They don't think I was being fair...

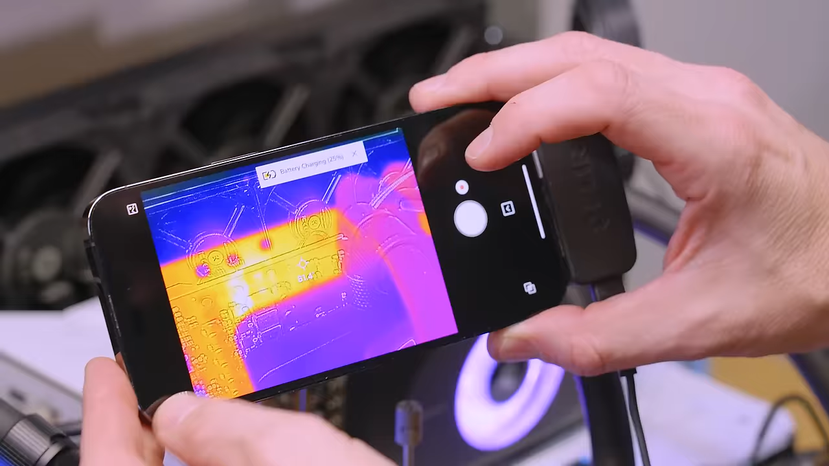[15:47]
So, if I use my FLIR, you can see where they are because they're glowing.
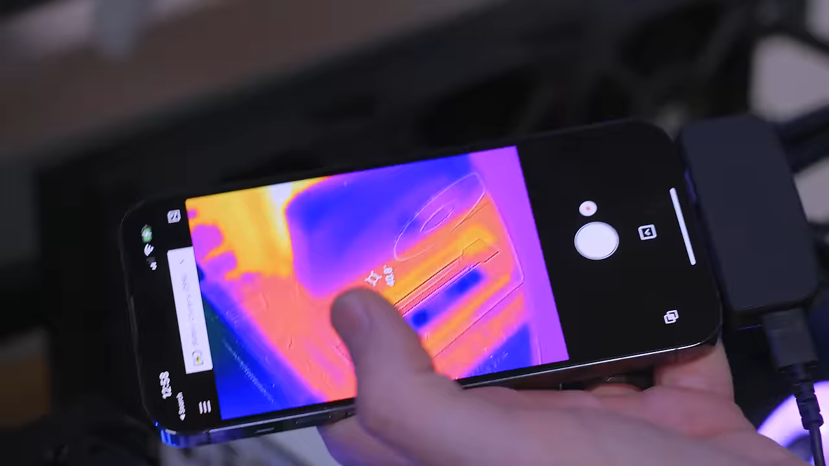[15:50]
I'll turn this light off so you guys can see a little better, but that glowing line right there, those are the VRMs.
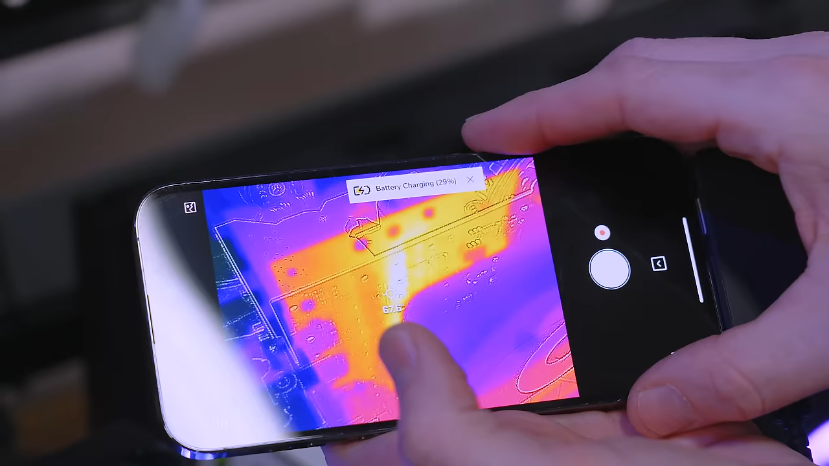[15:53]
So, you can see 71.3, 72 degrees.
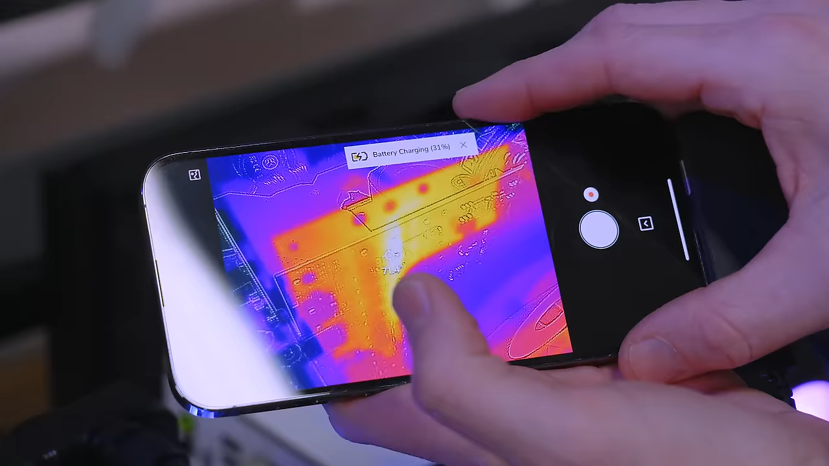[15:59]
Now, here's the thing. When I touch the backside of them, it's a lot of heat. That's exactly where the back plate was touching as well on the VRMs.